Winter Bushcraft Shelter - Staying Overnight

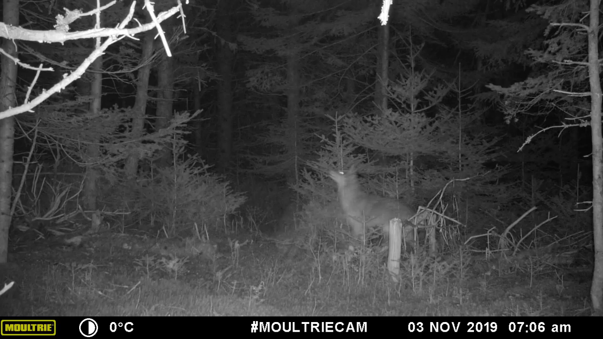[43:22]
Dog or coyote? Pretty sure it's a coyote, but it looks really healthy. I'm used to seeing them much skinnier, but of course it's wintertime, so they probably have a full coat.